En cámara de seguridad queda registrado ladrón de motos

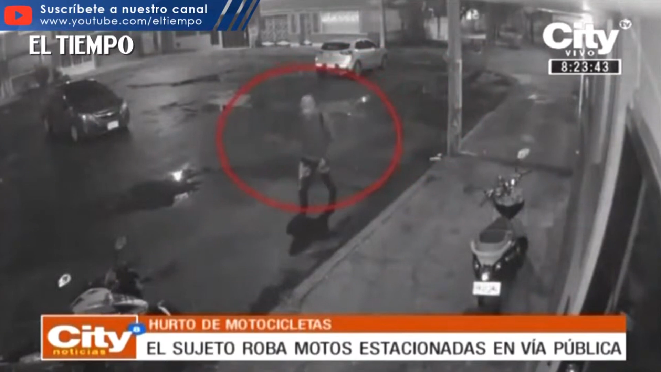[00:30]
Un hombre que en las noches ronda por las calles del barrio San Antonio Sur, en la localidad de Antonio Nariño, se ha convertido en el dolor de cabeza para los motociclistas que dejan estacionados sus vehículos en vía pública.